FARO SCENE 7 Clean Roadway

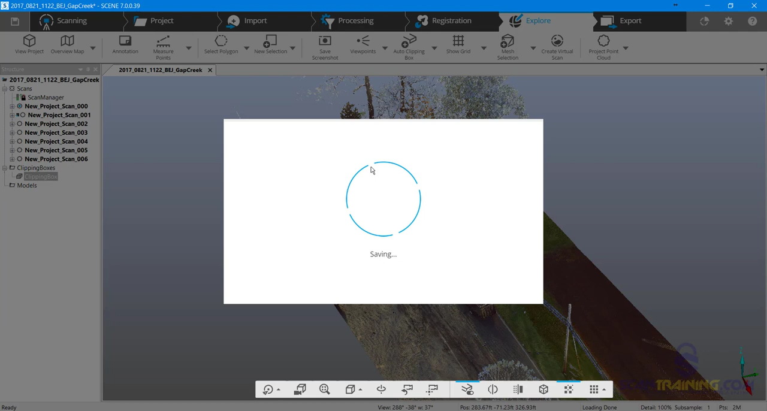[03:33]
and i'm just going to make the comment clean all so i know i cleaned all of the scans now when scene resaves this it's going to have to rewrite all of the databases so be
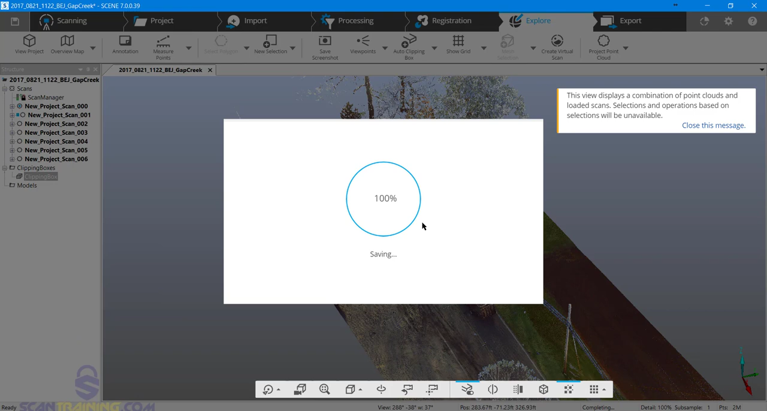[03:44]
prepared this could take a few minutes to finish up so so so